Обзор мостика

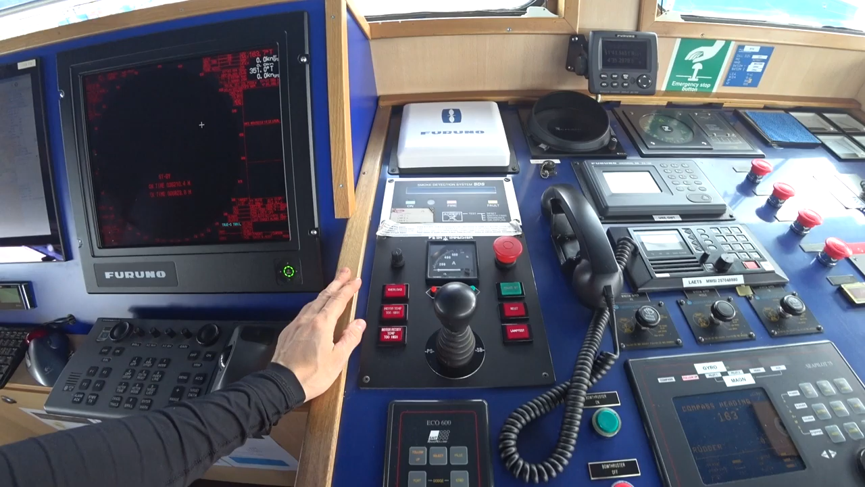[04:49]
отсюда управление идет дальше, первый, значит, радар,
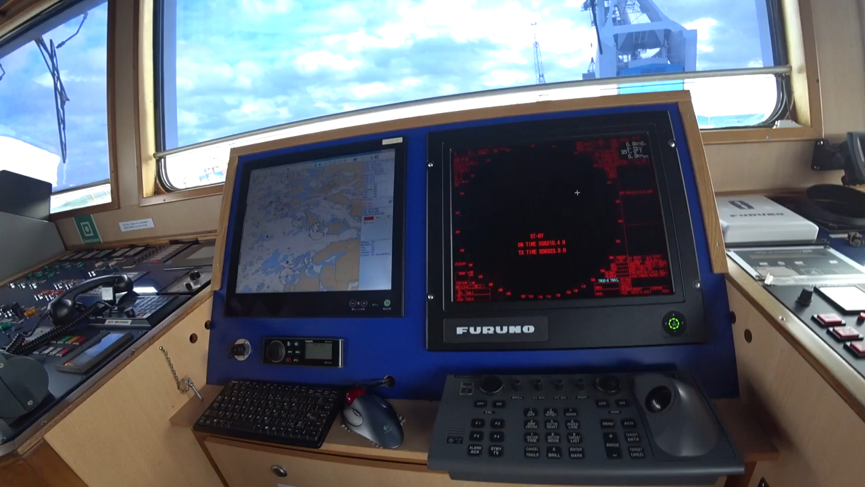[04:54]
Furuno фирма, EGDIS, MARIS 900, будем менять ее в Норвегии, наконец, на нормальный TEGDIS, который был на прошлом судне,
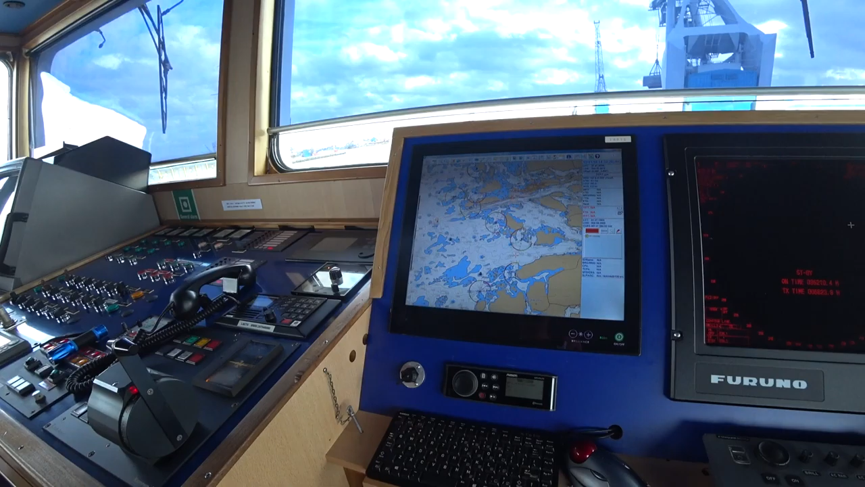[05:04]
вот, может быть, видео потом сделаю, также аудиосистема здесь на судне,